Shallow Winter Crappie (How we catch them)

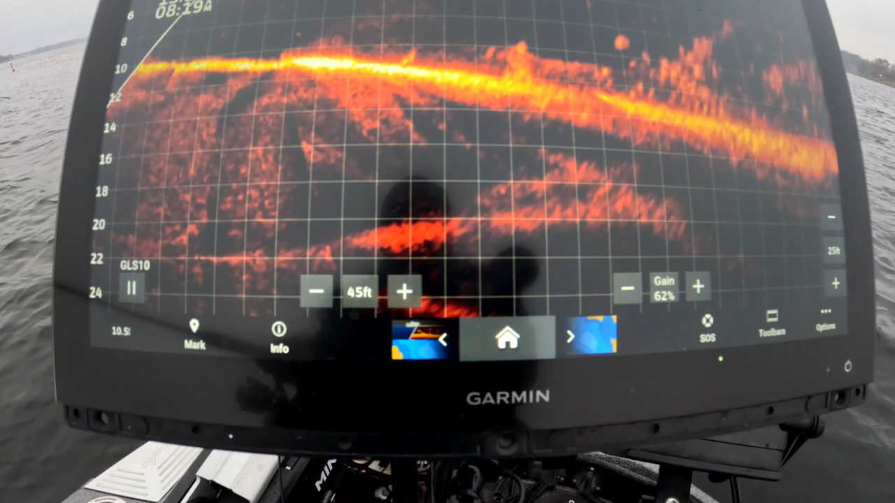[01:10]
there's our first fish we got it on structure good fish here good fish coming up look at that structure coming up good night this is a good fish this could be picture fish
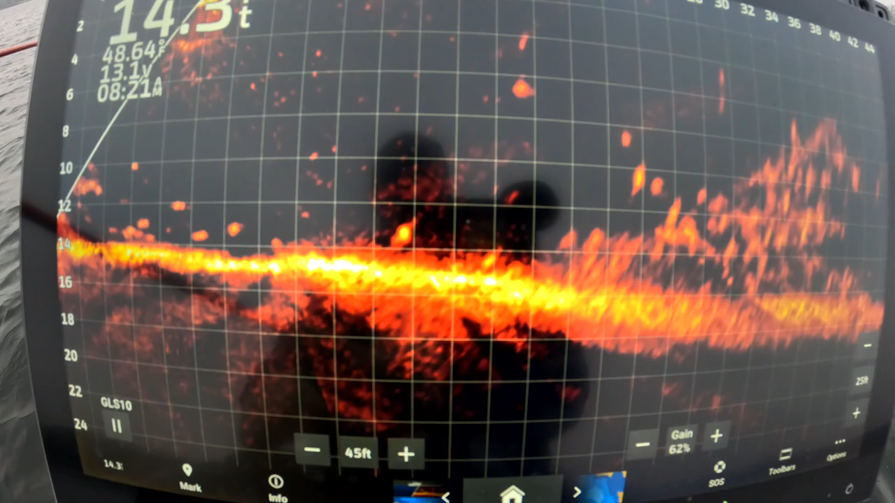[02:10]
low and now i'm thinking the one down low is going to be the more aggressive one here he is he's getting a lot of that today
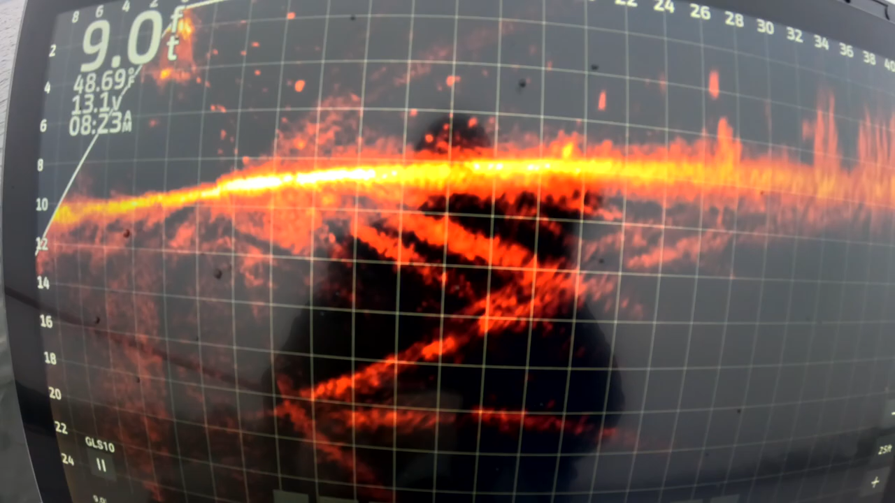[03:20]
On screen: depth 9.0 ft
an aggressive bite which is okay this is probably typical right so this is this is what you're looking at probably on a daily basis
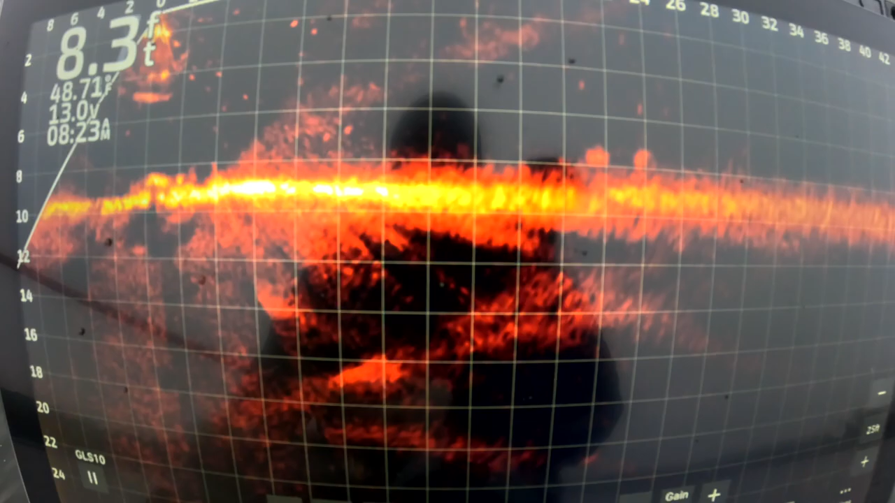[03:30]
On screen: depth 8.3 ft
this is most of the time but i'll tell you what the size has definitely gotten better these fish are starting to feed up and water temperature wise 48 degrees now check it out up here 48 degrees
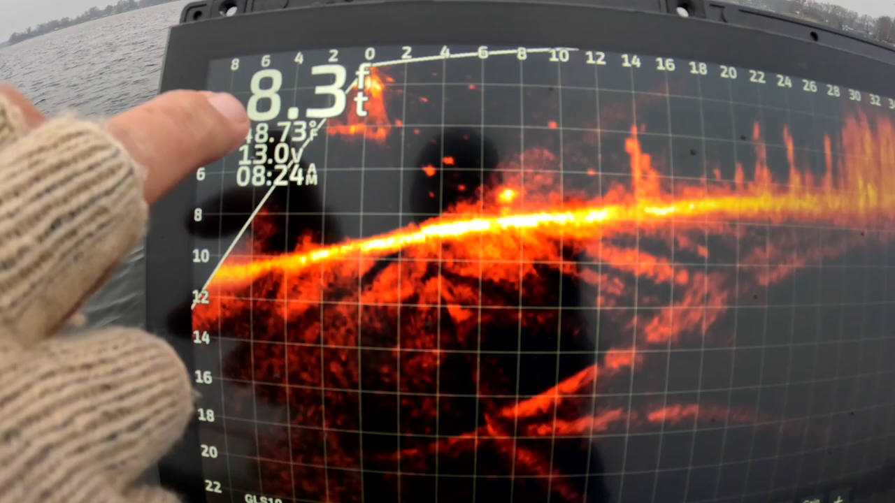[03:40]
On screen: depth 8.3 ft
right here uh it really doesn't get much better than that i love the low 50s uh anything in the low 50s is
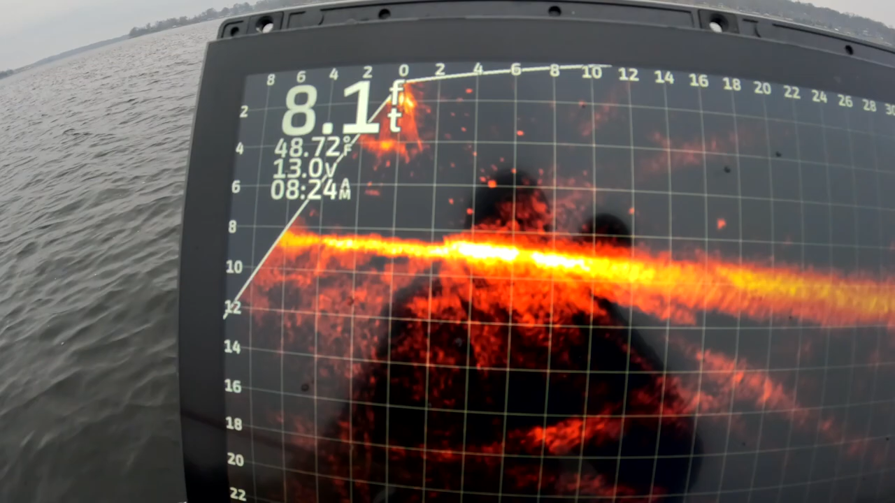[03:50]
On screen: depth 8.1 ft
extremely good water temperature for crappie all
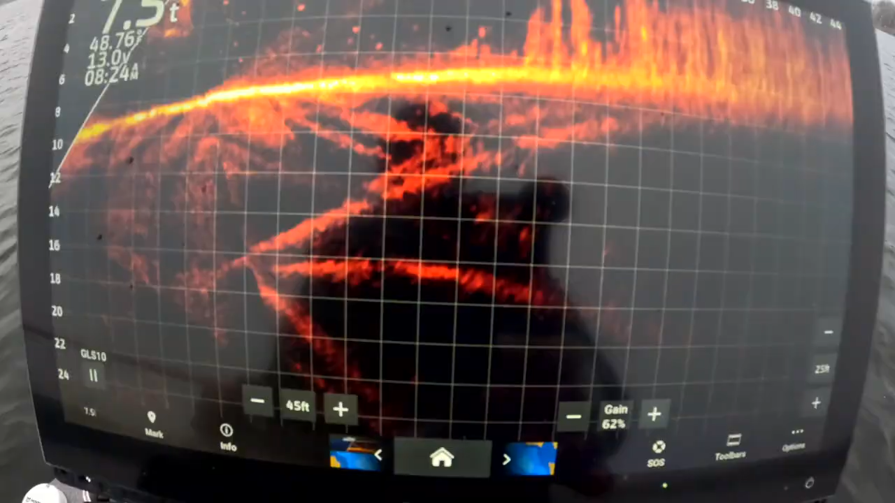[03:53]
right so i'm going to scan this down just so you guys can really see these this weed edge so there's the weed edge right you can clearly see there's a fish in here but what i like to do is scan away from the weed edge and you start looking for structure in these fish that are just roaming around here and i'll tell you you will find a
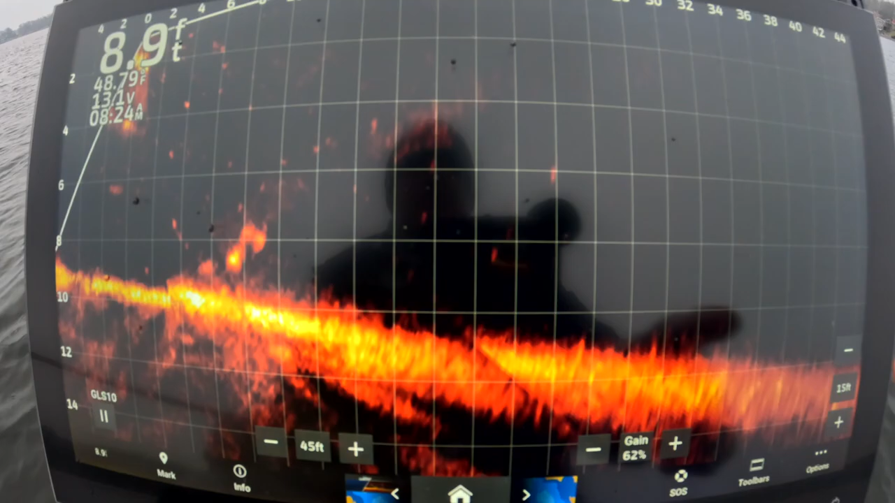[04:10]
On screen: depth 8.9 ft
bunch of them and when you find that load you know that that school of crappie they're just hanging out
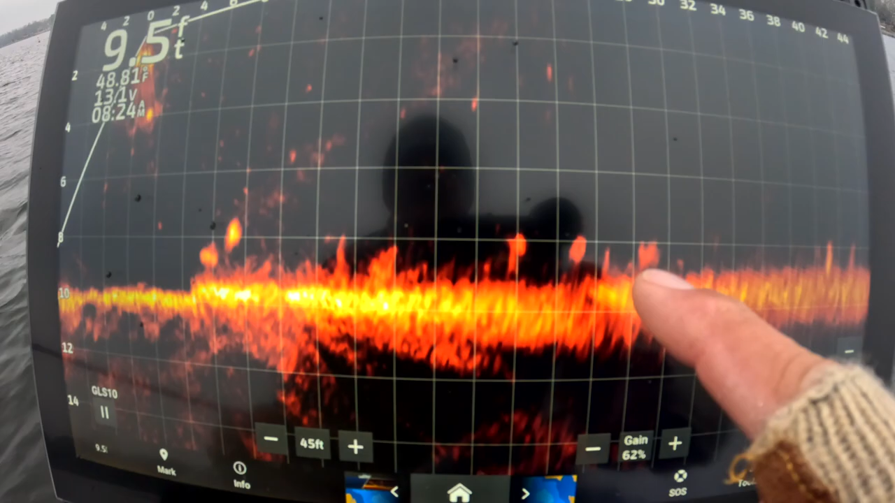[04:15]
On screen: depth 9.5 ft
down right below the weed edge those guys are the ones that are just awesome and you can actually cast right over this weed edge and grab these crappie that are right in the beginning of it obviously the further you get into the weed edge the higher up in the water column you're going
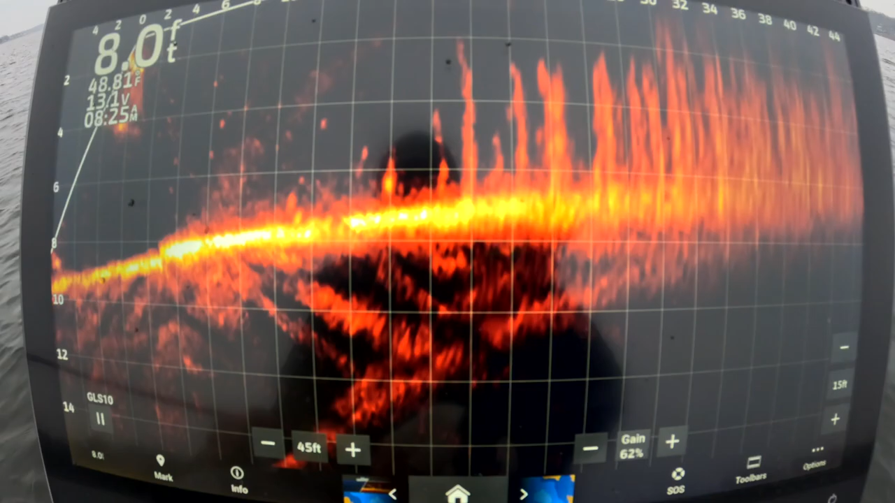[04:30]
On screen: depth 8.0 ft
to have to keep your bait etc etc but i don't see a terrible amount of fish in that weed edge so we're just cruising around that's all we'll do is we'll search with live scope i will mark these areas you know when i find a spot like this it seems like there's just a ton of fish here for you know i don't know why i guarantee you when they're really aggressive this will be a really great spot there's one right there
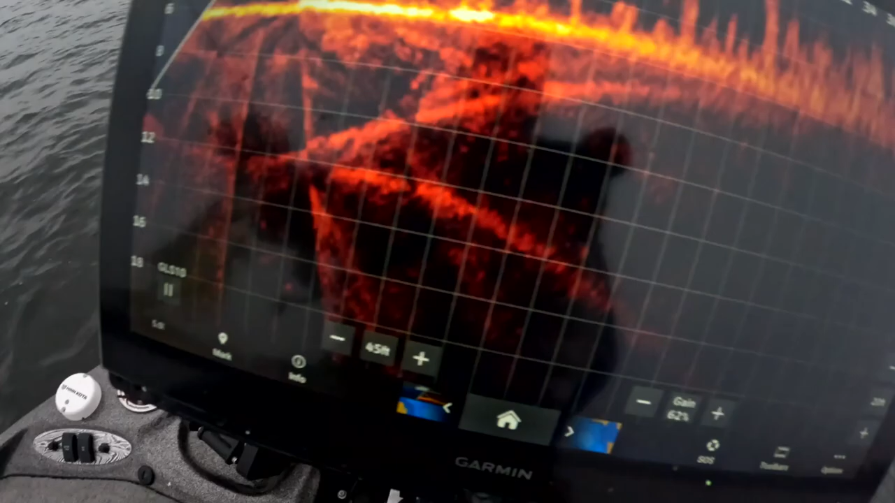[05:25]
just another great fish that's what we're doing fishing the weed edges right now we're down in the dirt you can actually just bounce it around in there man maybe having a weed guard on your hook might be a good idea i've tried those they just seem to be a little bit of a hassle but
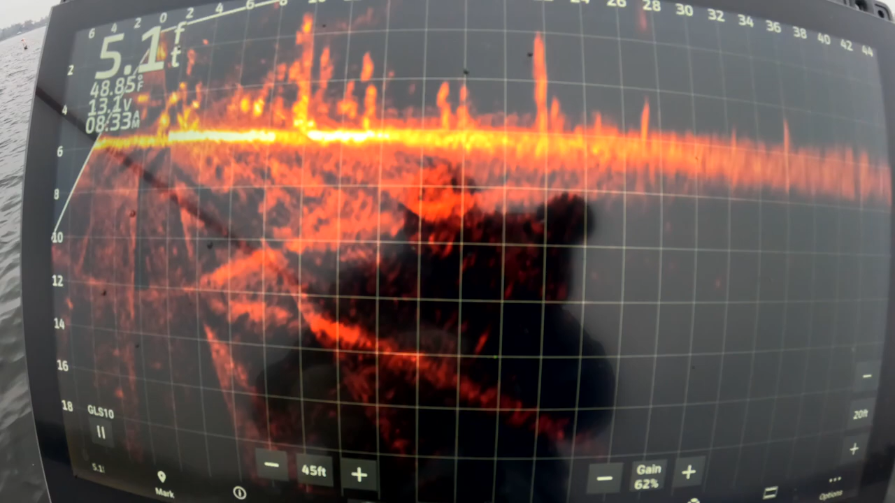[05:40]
On screen: depth 5.1 ft, water 48.85°F
certainly a play here but you can keep right on top of the the weeds or right in them and bounce around them i'll tell you what they almost really do like
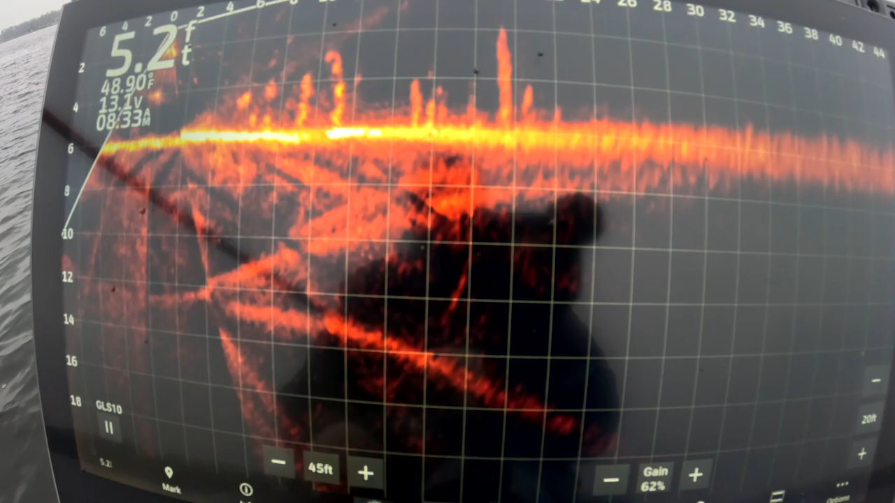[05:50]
On screen: depth 5.2 ft
i don't even think they honestly like what i'm fishing with right now but sometimes they just can't help themselves and when you bounce into a weed and then you come crazy over a fish it's almost i have to react
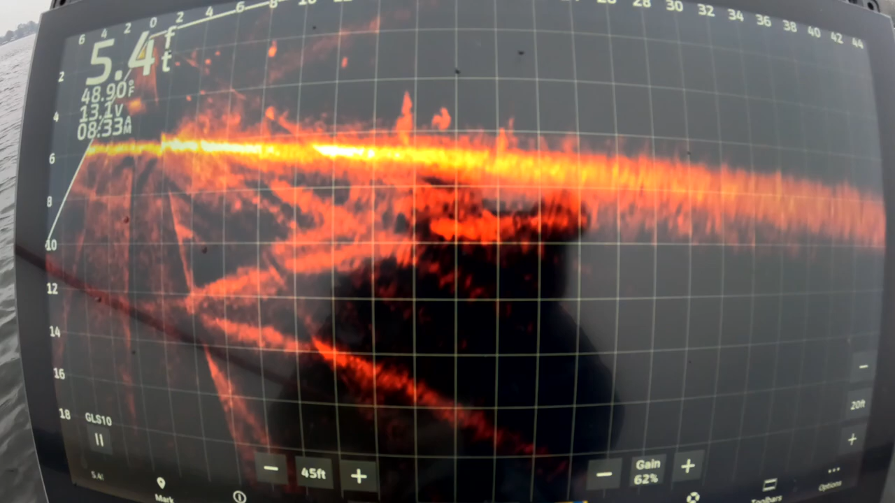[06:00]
On screen: depth 5.4 ft
to it it's pretty wild i have not shown all the catches again i favor out here without the weeds right off the weed edge but sometimes you have to get into those
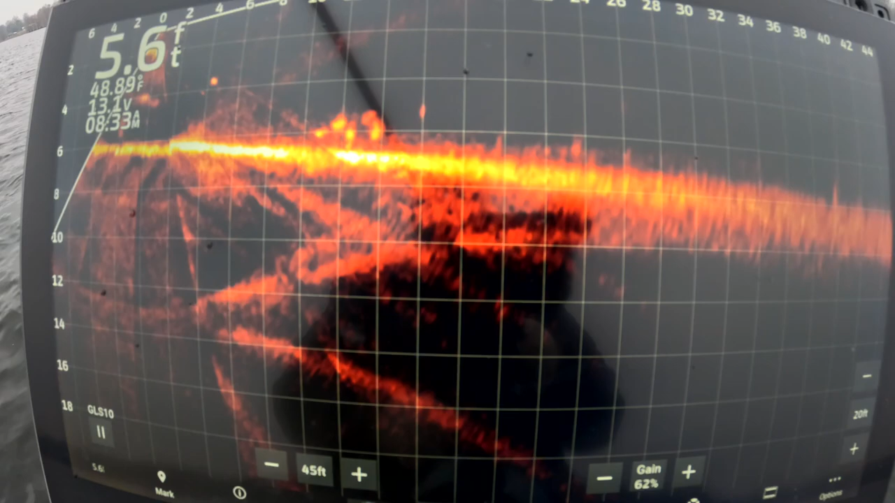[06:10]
On screen: depth 5.6 ft
weeds and these weeds there's some right there look at that got that guy
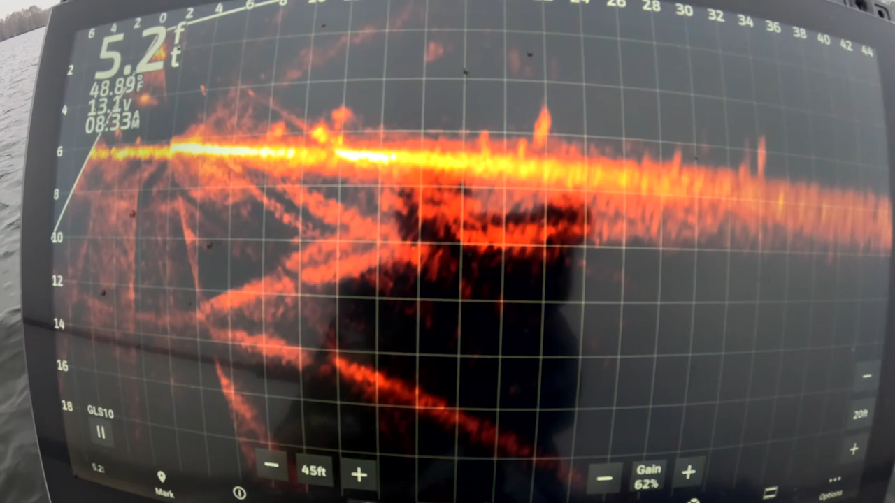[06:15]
On screen: depth 5.2 ft
he's a good fish he should be a good fish he's marking well anyway